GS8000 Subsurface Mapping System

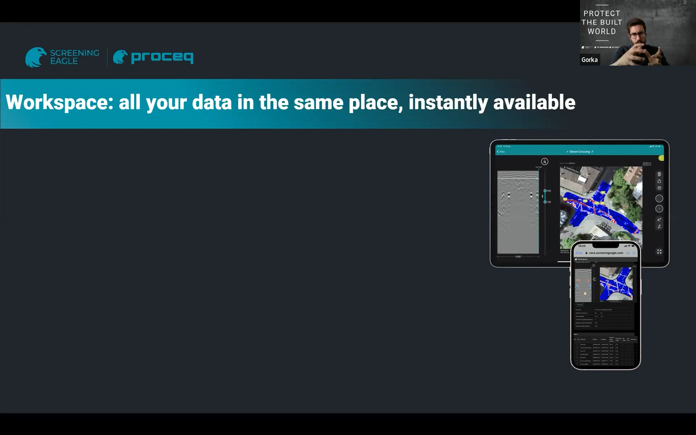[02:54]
our current AS builds are, right? So those AS builds are in a particular coordinate system. So all I need to do is I load my field data into GPR insights, and I load my existing AS builds also in the right coordinate system into GPR insights. And here I can just have, I mean, just in this image, you can see this is a direct one-to-one comparison of existing AS builds versus the reality scanned in real time with the GS8000. And with this, you can have a very good understanding, okay, is this matching or not?
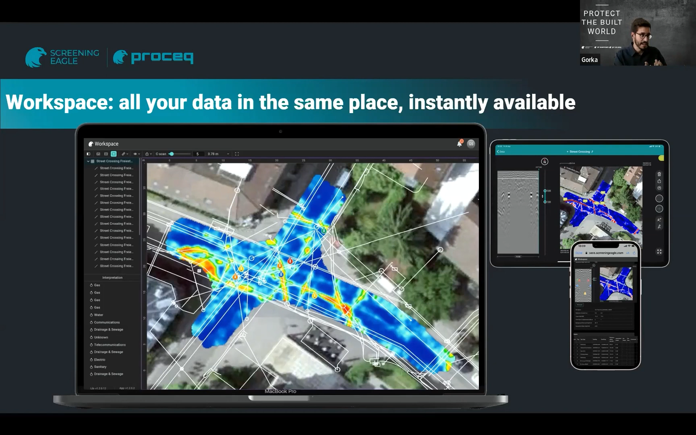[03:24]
Are my AS builds good enough, or do they need to be updated?
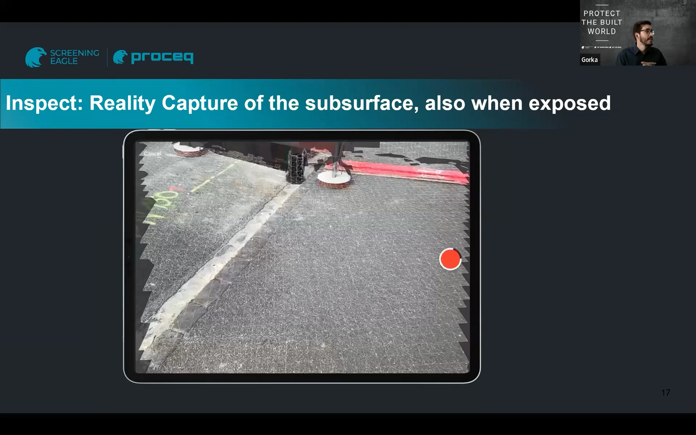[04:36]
all of this information can be scanned, can be meshed.
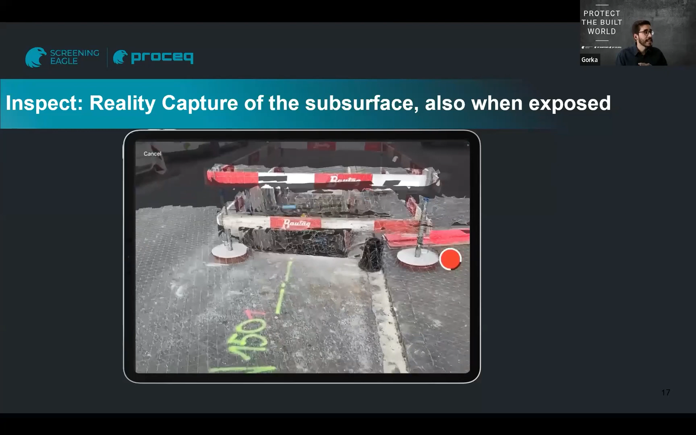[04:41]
You can see it's a very simple process that anybody
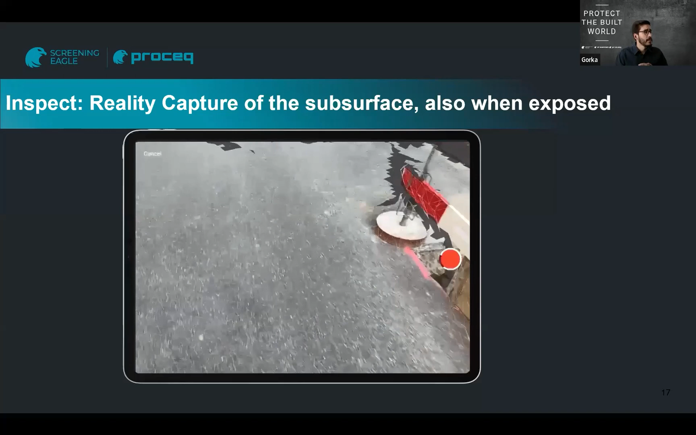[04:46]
can just complete within a few seconds.
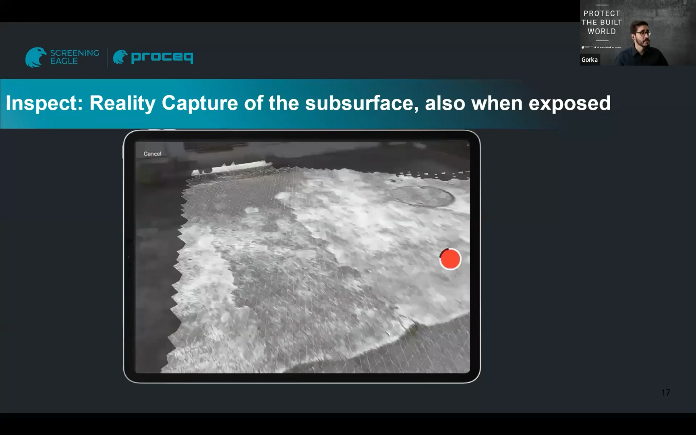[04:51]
And in the end, this translates as, okay, complete my scan, a little bit of processing.